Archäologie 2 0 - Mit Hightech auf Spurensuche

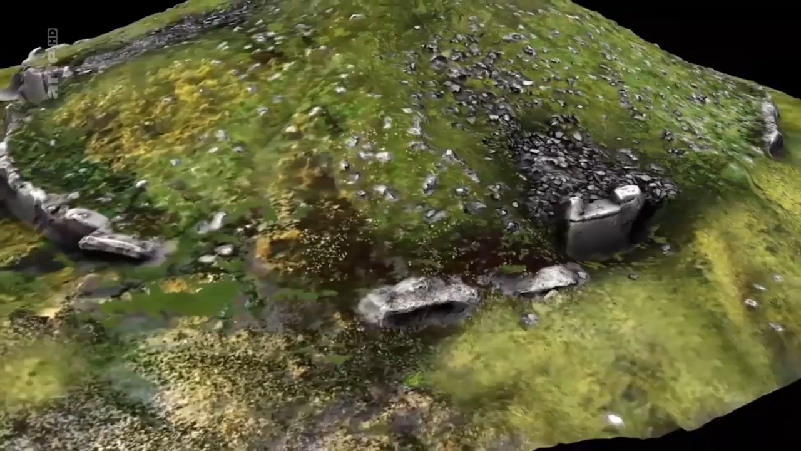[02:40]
gebaut rund 3000 vor Christus von Menschen, die nichts hinterlassen haben, außer ihren Gräbern.
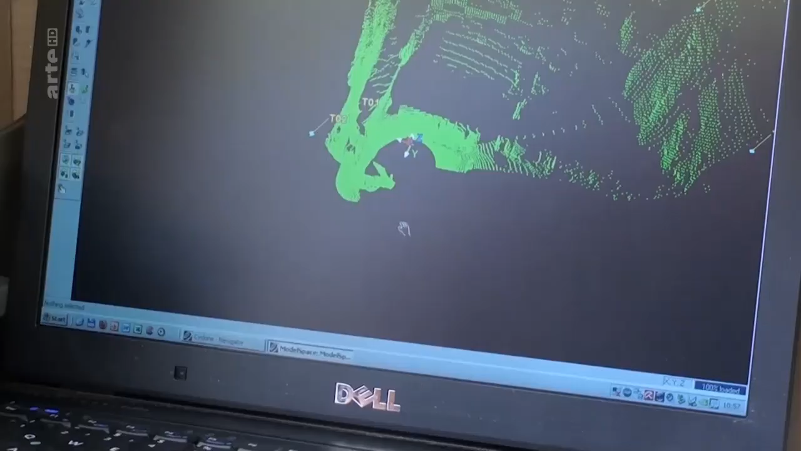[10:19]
Durch den Krieg bekamen die Daten plötzlich eine ganz andere Bedeutung.
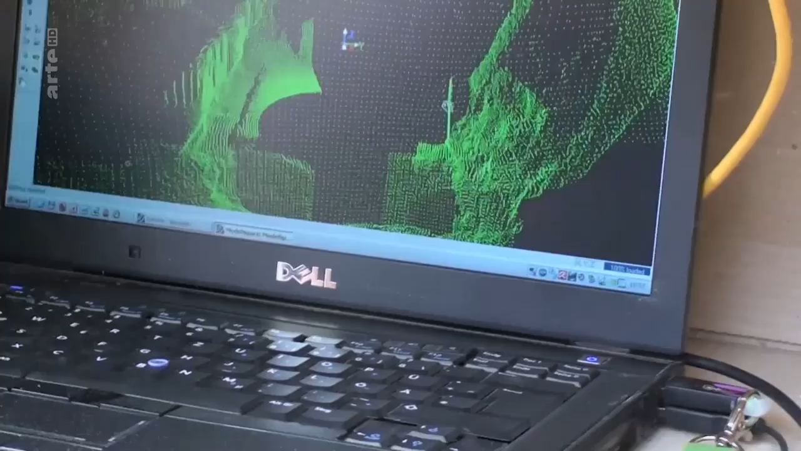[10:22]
Dann hatten wir plötzlich diesen Datenwust, der ist wirklich unvorstellbar groß.
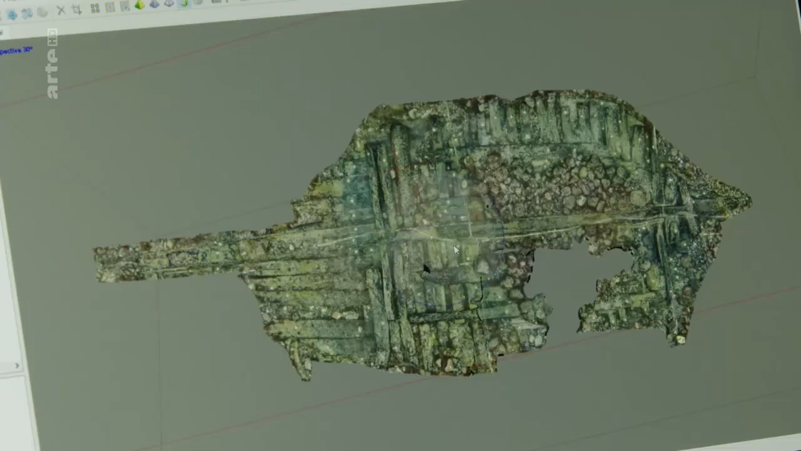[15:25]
Und der Witz dabei ist, als Taucher sieht man das Wrack nie so,
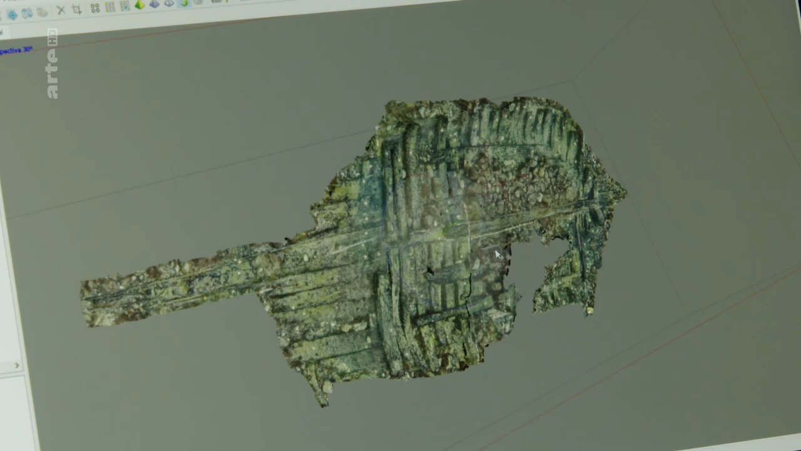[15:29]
weil die Sichtweite gar nicht so weit geht.
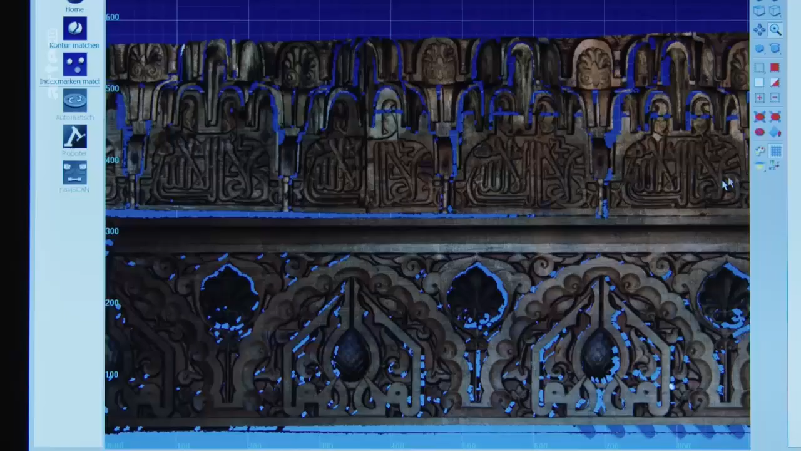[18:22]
Am Ende müssen dann wieder die Spieleentwickler die gigantischen
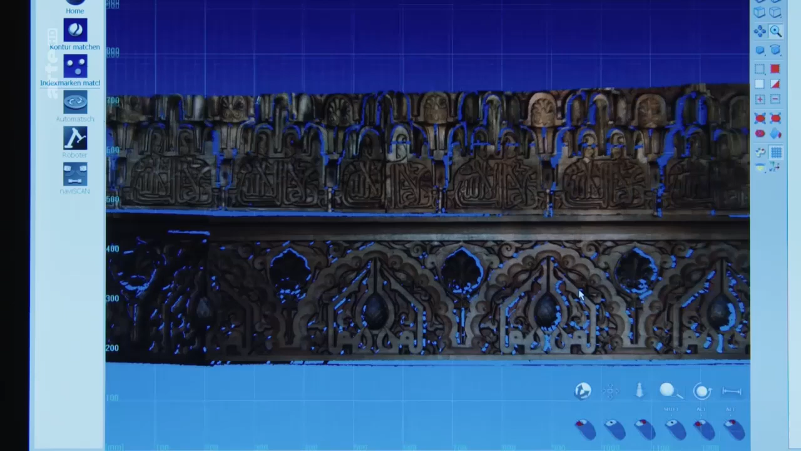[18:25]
Datenmengen zu einem ansehbaren Ganzen zusammenfügen.
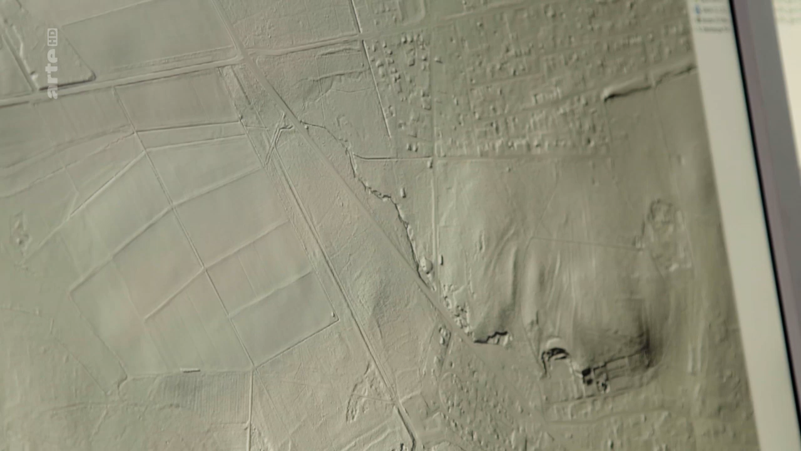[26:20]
Auf dem Bild kann man den Verlauf des römischen Limes, also der Grenze zwischen dem römisch besetzten Bereich und dem nicht besetzten Bereich erkennen. Und an dieser Stelle sieht man ihn ganz klar.